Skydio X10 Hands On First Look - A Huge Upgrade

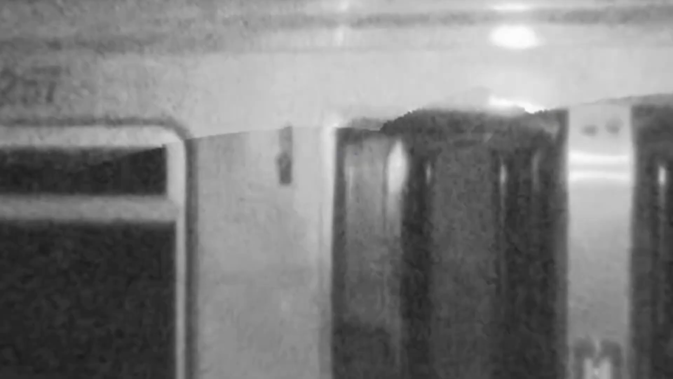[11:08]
that relies on visible or infrared illumination to avoid
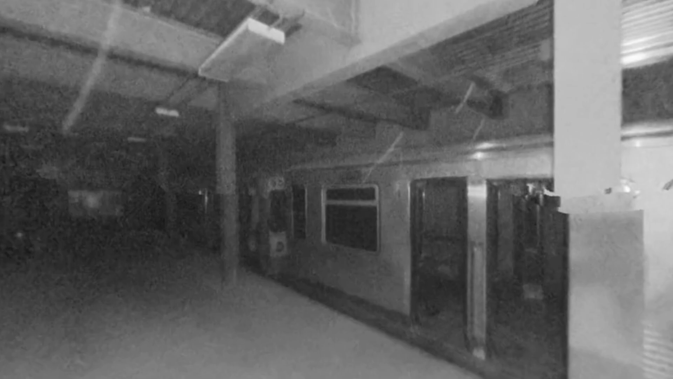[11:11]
obstacles and understand its environment one